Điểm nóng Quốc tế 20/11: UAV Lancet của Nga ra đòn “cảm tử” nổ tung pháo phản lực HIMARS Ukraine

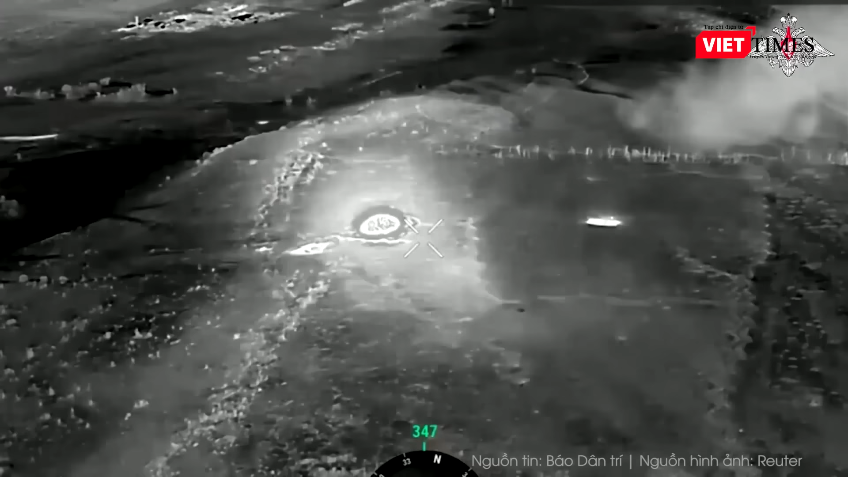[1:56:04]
Ukraine trên chiến trường Điều này cho phép các lực lượng Nga di chuyển mà không bị phát hiện hoặc có thể gây nhầm lẫn cho đối phương Các chuyển động của các nhóm lực lượng vũ trang Ukraine
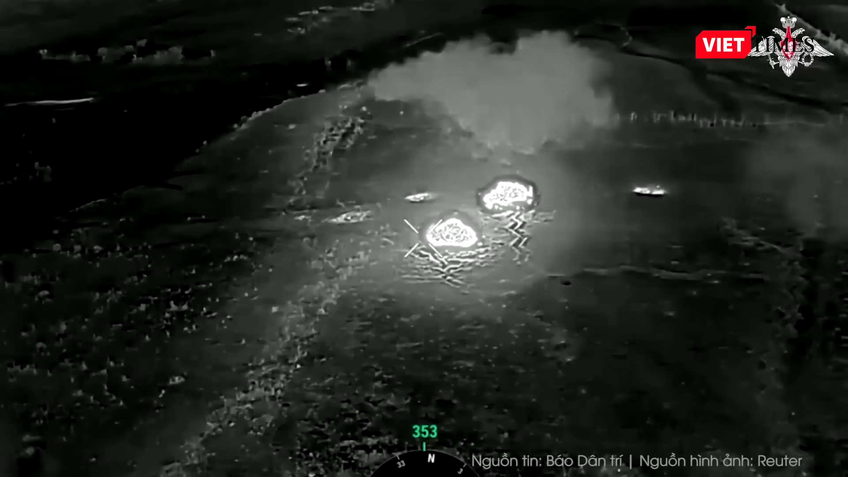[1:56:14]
nhằm cố gắng thoát khỏi vòng vây ở khu vực Onhipka đã bị các chiến binh từ Lữ đoàn Thủy quân Lục chiến số 155 của Nga phát hiện và ngăn chặn Lực lượng vũ trang Ukraine đã cố gắng thoát khỏi vòng vây một lần nữa nhưng cuối cùng chịu tồn thất nặng nề và có tới 40 quân nhân Ukraine đầu hàng